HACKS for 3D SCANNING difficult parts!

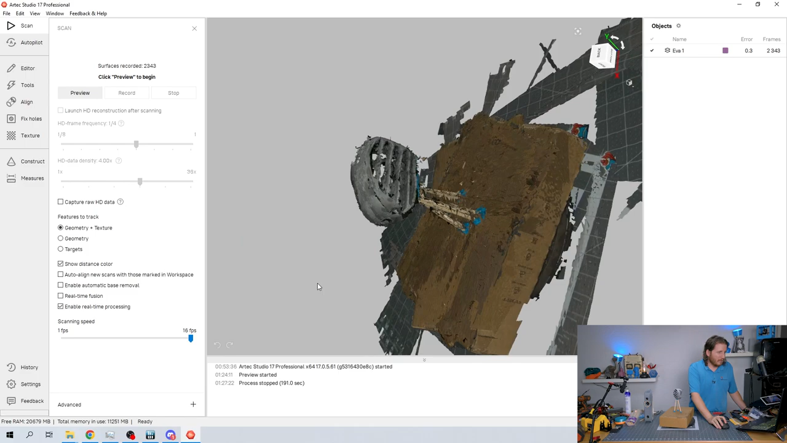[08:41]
that's not bad actually look like it did a pretty decent scan now i'm going to do another one but i'm going to do geometry
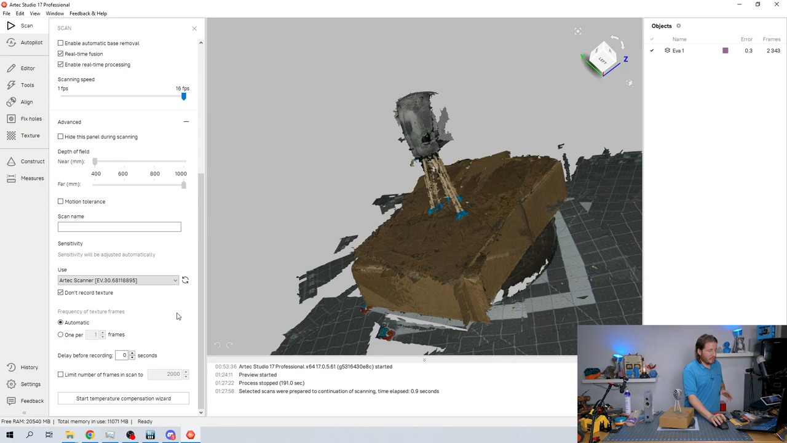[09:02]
adjustments on our settings we went ahead and we turned off texture capture but we turned on real-time fusion real-time fusion does a lot of the heavy lifting while it is
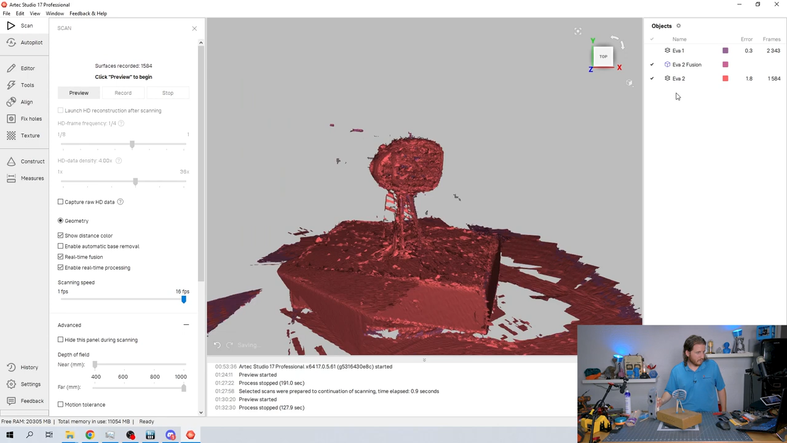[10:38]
damn so what happened was it lost tracking halfway through
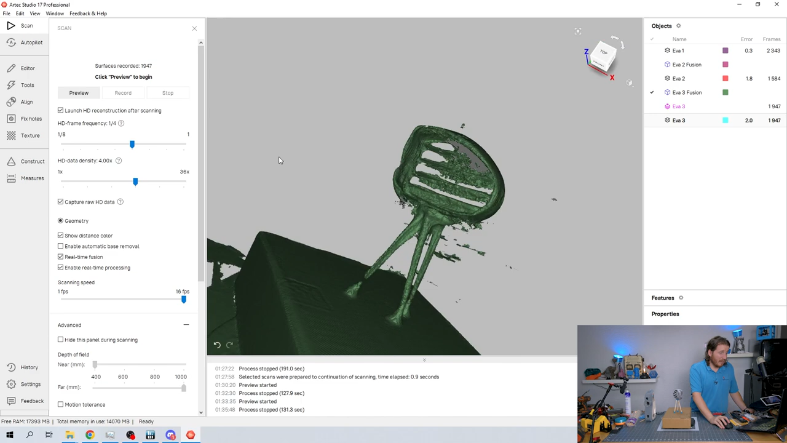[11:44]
not great but it's not bad got an error of two full friggin millimeters so we are going to go ahead and turn on texture once again i am going to capture the raw
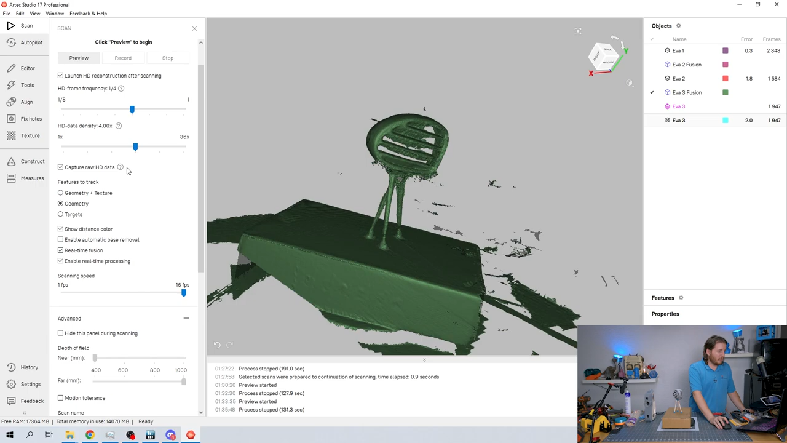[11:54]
hd data which in this case i can reconstruct it after the scan so that will actually capture the raw data of the
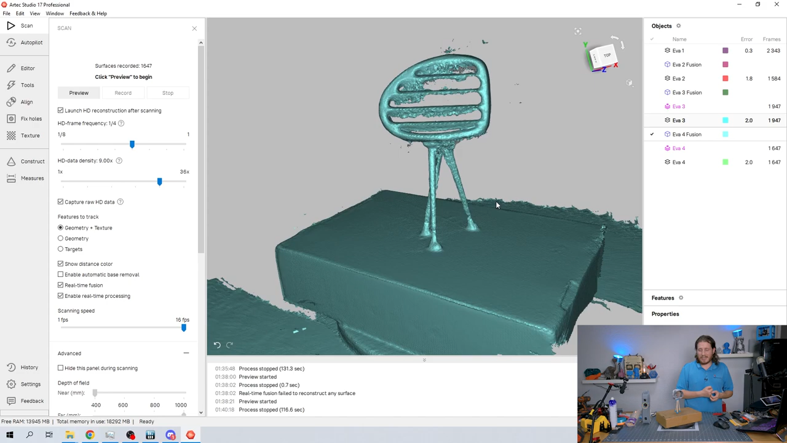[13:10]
tines themselves don't look great but we know where they're located and i think that's really the big deal
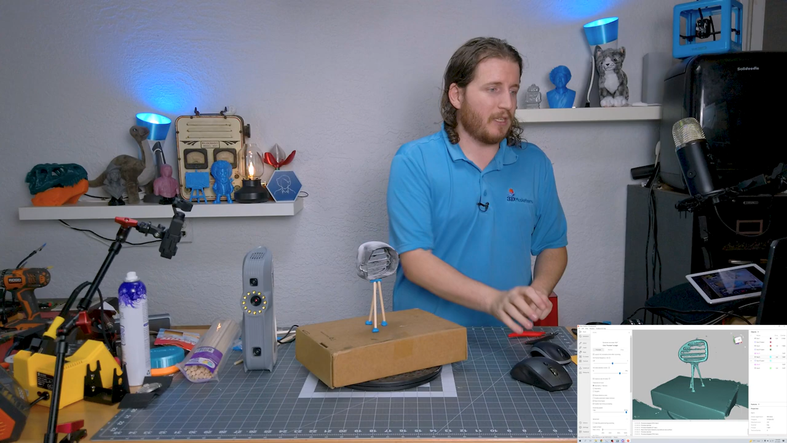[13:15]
here unfortunately it's not going to give us a watertight model but a lot of that is